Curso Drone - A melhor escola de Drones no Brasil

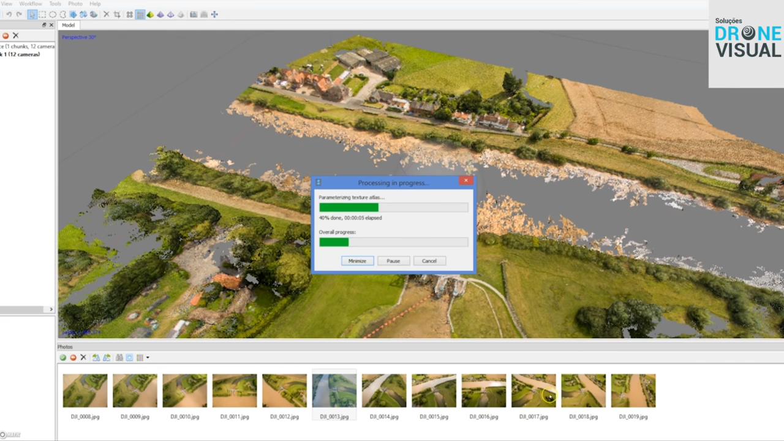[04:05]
planejamento e execução dos voos, sobreposição das imagens e softwares existentes de pós-processamento.